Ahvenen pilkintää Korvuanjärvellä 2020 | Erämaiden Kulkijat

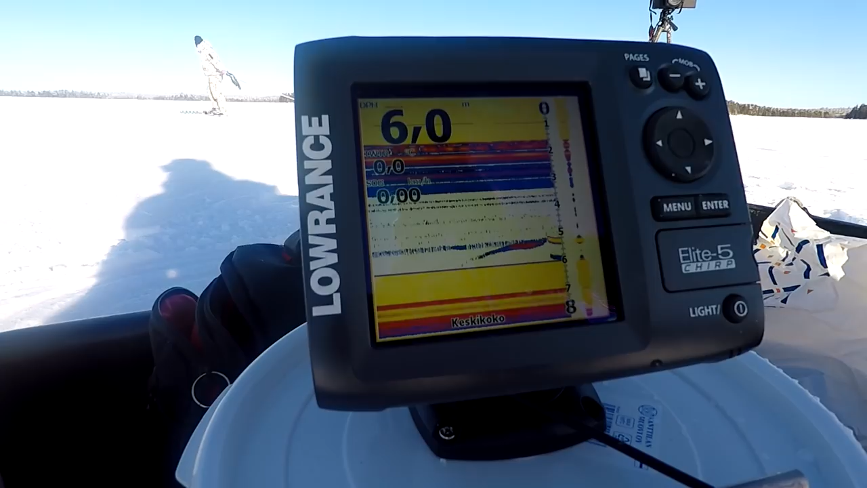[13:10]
Aution karvapyrstö. Ja taas mahtaa pohjaan tullut taas kalaa nyt. Siellä tuli karvi alle. Nyt on kiinni.
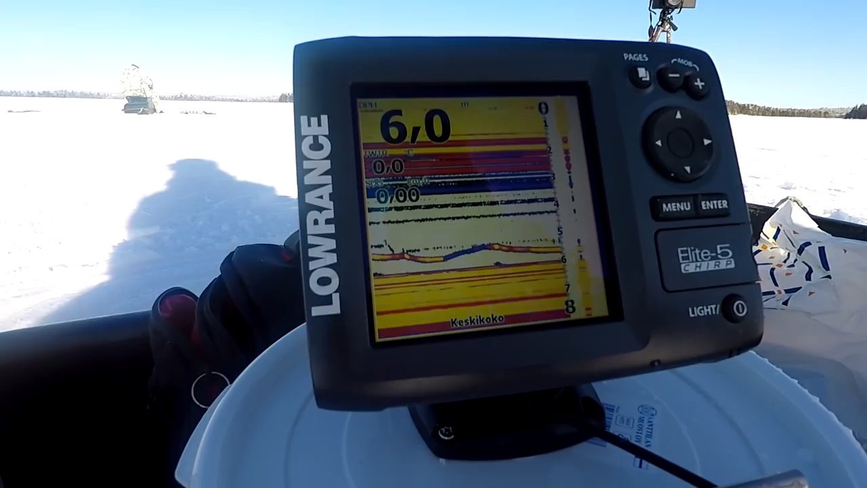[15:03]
Ei, kävi taas kahtelemassa. Ei tarttu. Näkyy tota pohjassa muitakin kaloja. Taas tullut joku pohjasta ylös.